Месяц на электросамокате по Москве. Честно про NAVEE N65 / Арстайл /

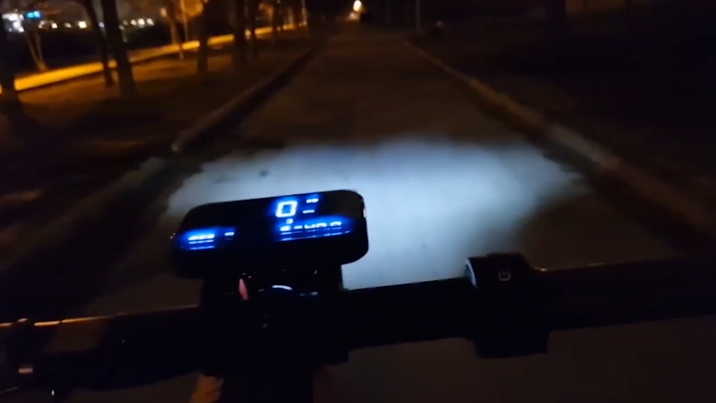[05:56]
Бортовой компьютер на солнце, конечно, слепнет. Но тоже спасибо, что он есть.